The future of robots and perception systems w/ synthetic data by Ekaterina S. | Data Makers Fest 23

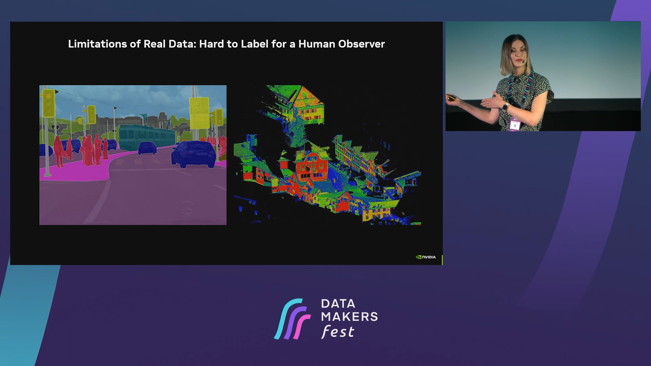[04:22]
And those of you who have ever gone through this exercise, you know how tedious it is. And when I think, when we add an extra dimension like 3D, lighter point clouds, it gets even harder, even impossible, I would say. These are some images from our autonomous vehicle data set, which we use to train our autonomous driving vehicles at NVIDIA.